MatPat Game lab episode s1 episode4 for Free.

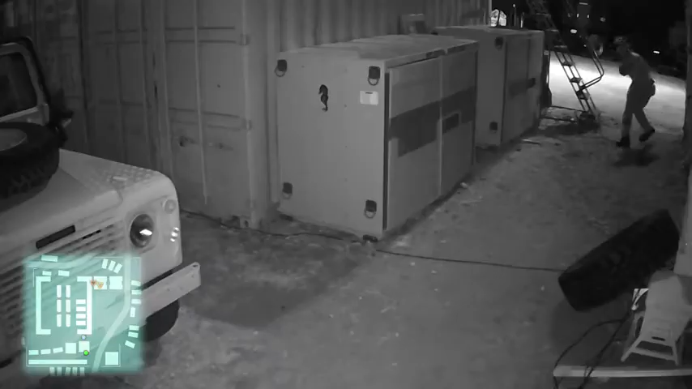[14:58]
Hey, you guys have some movement headed your way.
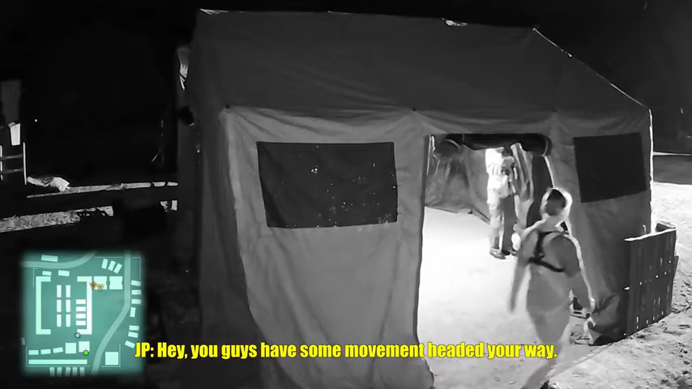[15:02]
I repeat, two people headed your way. Do we want to leave the tent open like that? I don't think so.
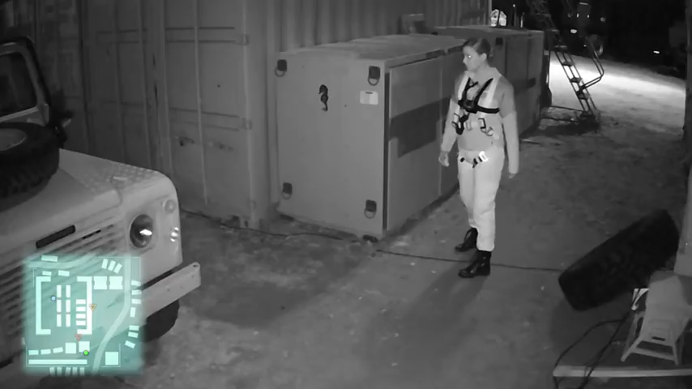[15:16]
She is not moving. She seems to be listening to your guys' movements.